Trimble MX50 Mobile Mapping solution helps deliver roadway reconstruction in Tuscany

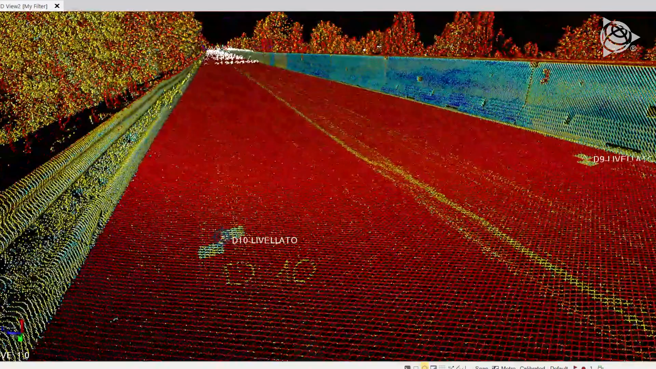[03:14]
so you can use it to create a 3D map of the street.
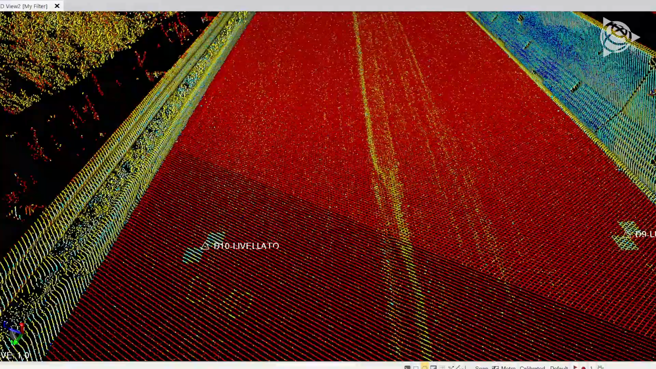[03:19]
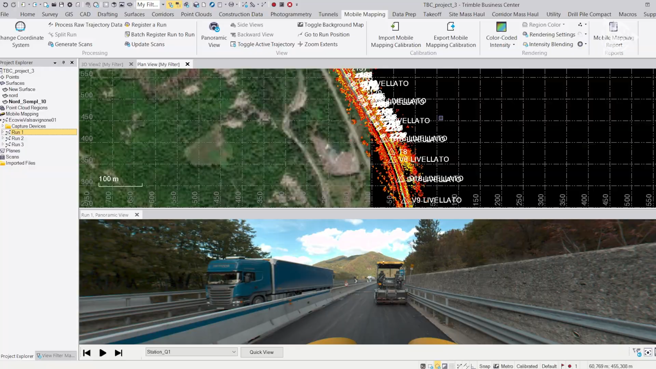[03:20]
It lets you take a snapshot, a photo where you can work on any point at any time,
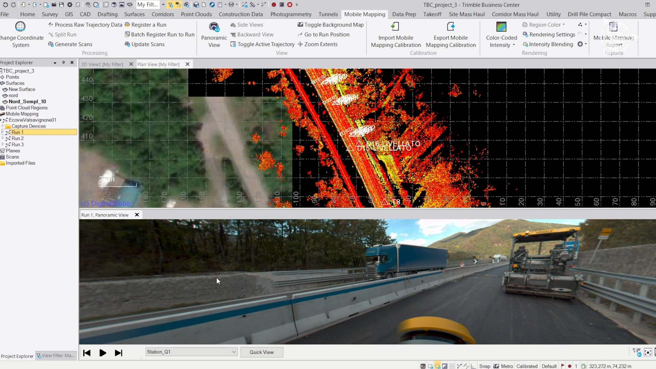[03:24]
anywhere on the site and it really gives you the feeling of being on-site, even if you're working from your office.
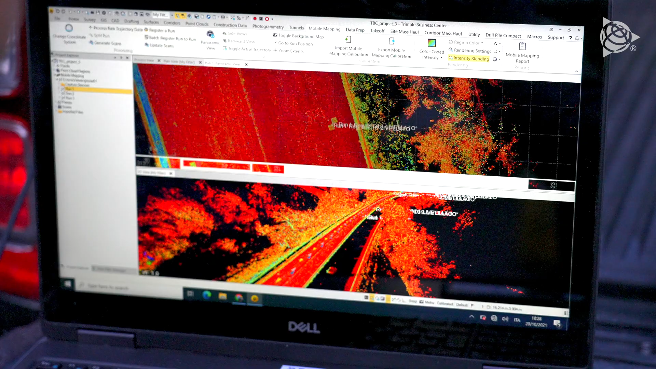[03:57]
We created a cloud out of points that we laid on these targets at the building site.
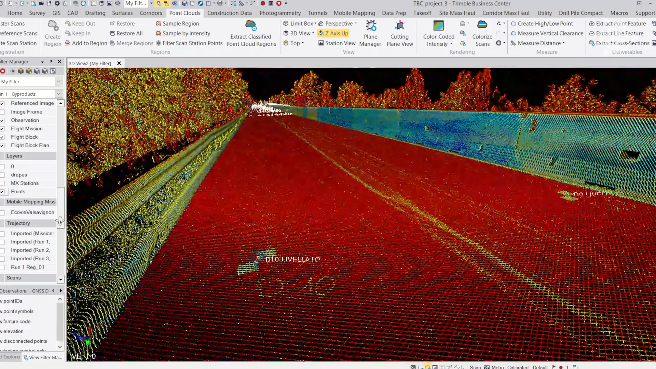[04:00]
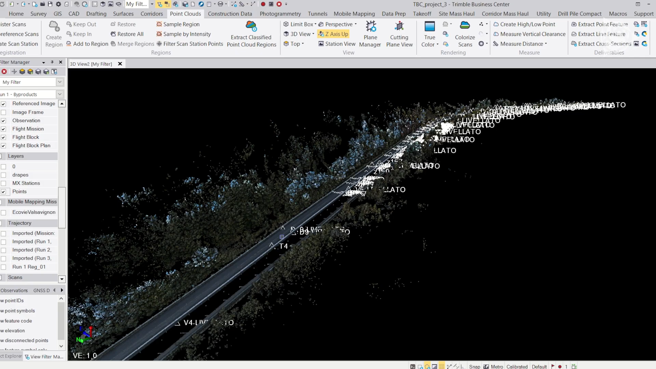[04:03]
Once this was done, we were able to go on to construct the original model of
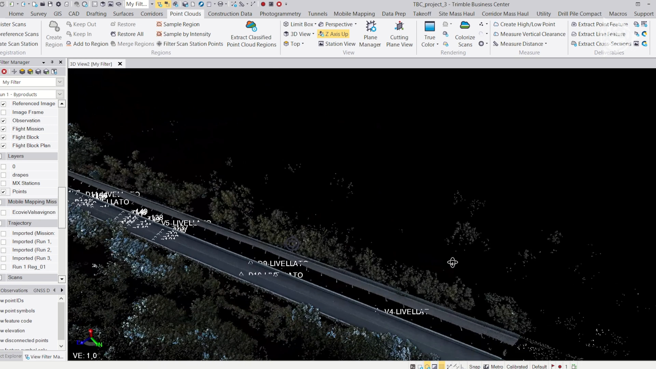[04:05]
the road and tackle the gradient and the transversal longitudinal slopes.
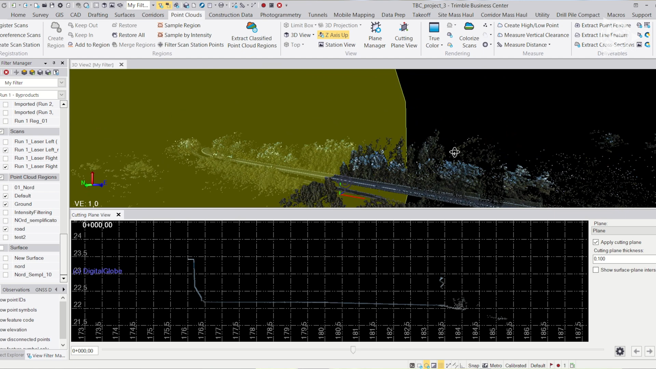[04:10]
We used Business Center to do this.
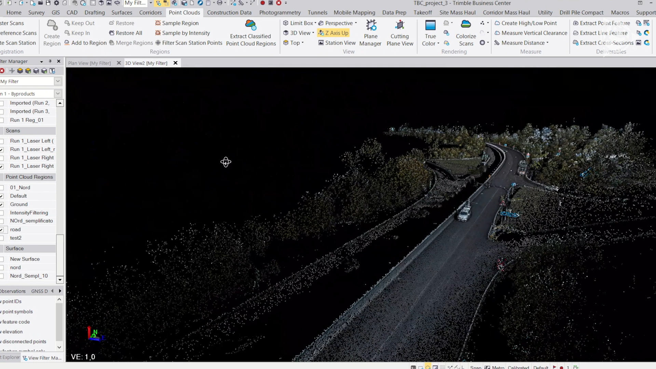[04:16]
We created a mathematical model and loaded it into our site machines, dozers, graders and rollers.